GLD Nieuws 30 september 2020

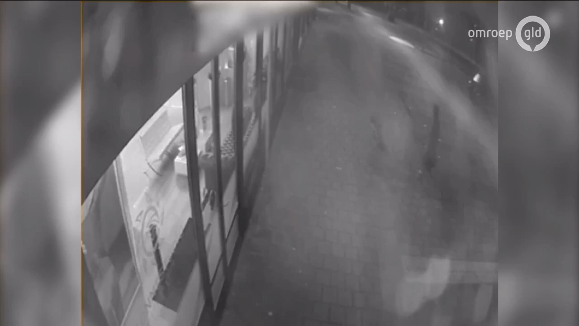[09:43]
Op straat was ook een meterslang brandspoor te zien. De politie doet onderzoek naar de zaak.